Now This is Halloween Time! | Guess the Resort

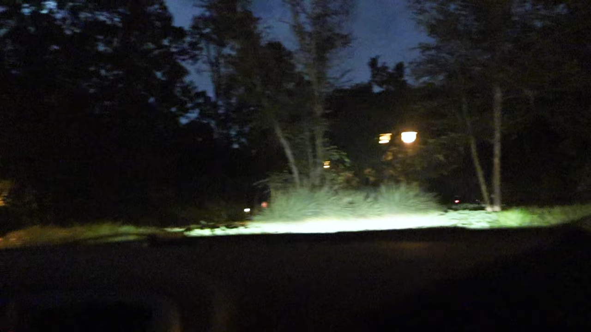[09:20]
seeing deer leaving this parking lot yeah because it's so one time somebody posted that they saw an alligator in the parking lot uh-huh or on this road i've had two traumatic deer incidents in
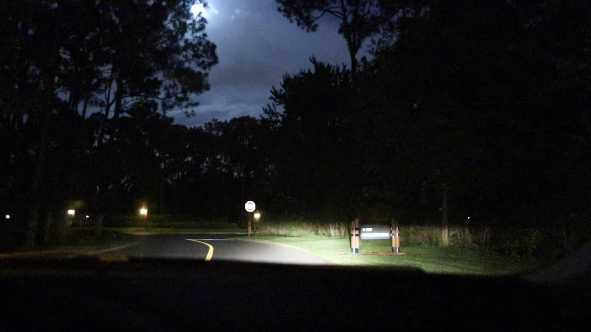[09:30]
the car as a child and so this kind of visual always freaks me
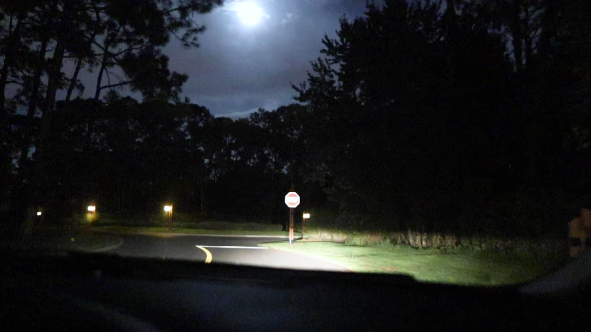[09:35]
out but i just i'm happy we're we're going slow we're going slow to avoid that